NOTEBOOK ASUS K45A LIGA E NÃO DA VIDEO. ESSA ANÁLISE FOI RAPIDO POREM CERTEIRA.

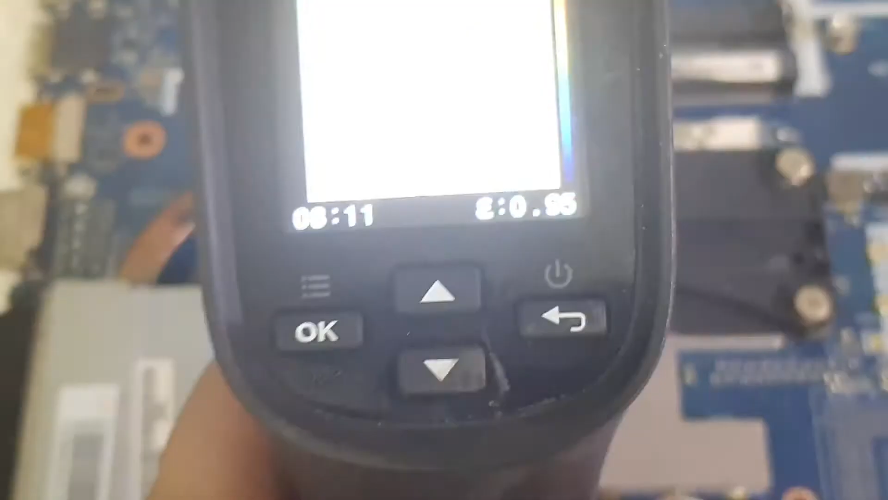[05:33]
O setor, ó, vermelhinho, tá vendo? Porque eu dei calor com o soprador.
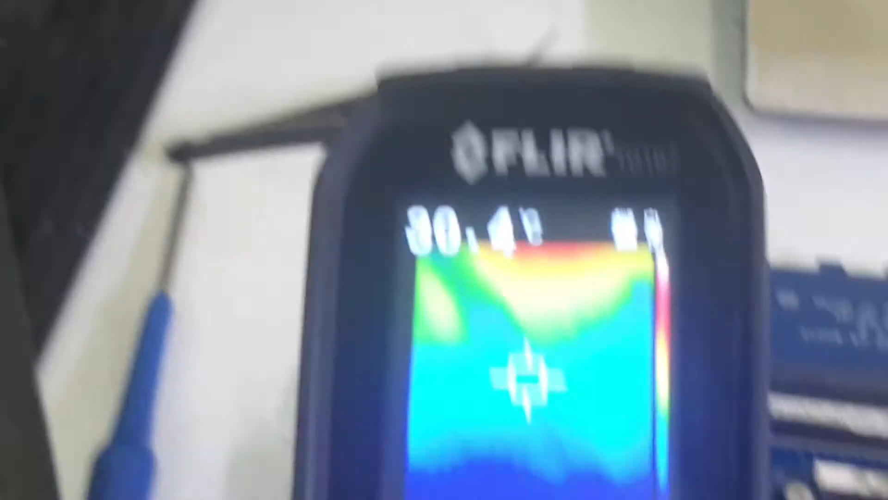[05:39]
Tá? E olha como fica quente, raro, né?